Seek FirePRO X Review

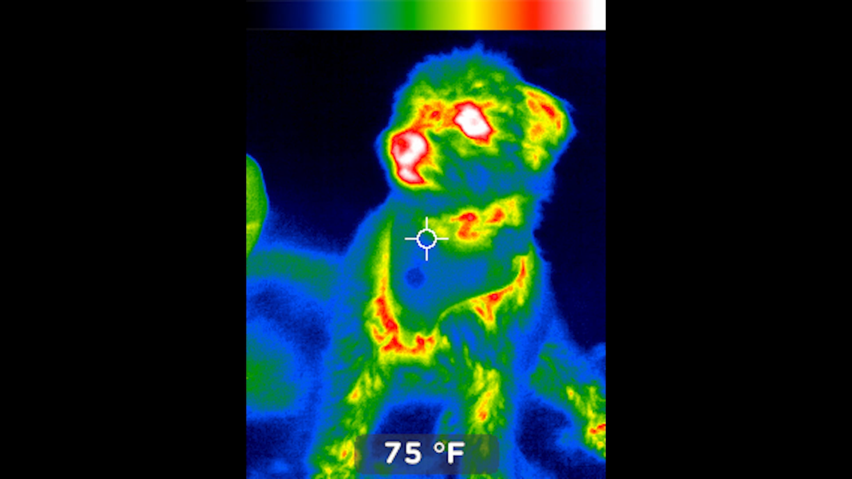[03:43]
On screen: spot 75°F
As you can see here, I just took still images with the tick of our puppy we have in my condo. It has a search mode, it has a fire mode, and a survey mode.
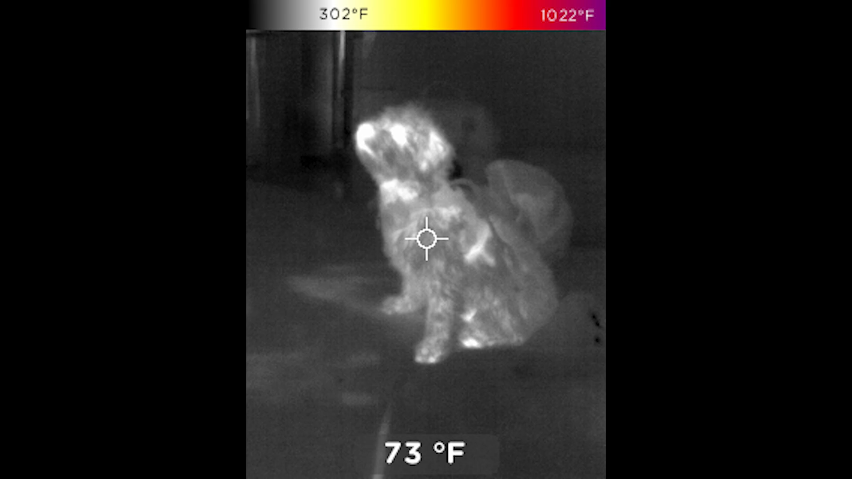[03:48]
On screen: spot 73°F, scale top 1022°F, scale bottom 302°F
I like to, there you can see them sitting on the ground, so it works pretty well even for residual heat,
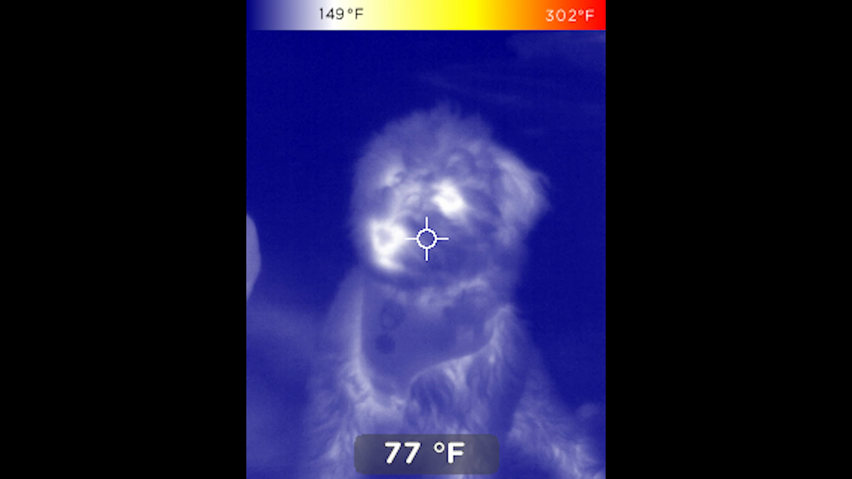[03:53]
On screen: spot 77°F, scale top 302°F, scale bottom 149°F
or heat that's left behind, works great. Now, I just leave it on fire mode because that's what we do.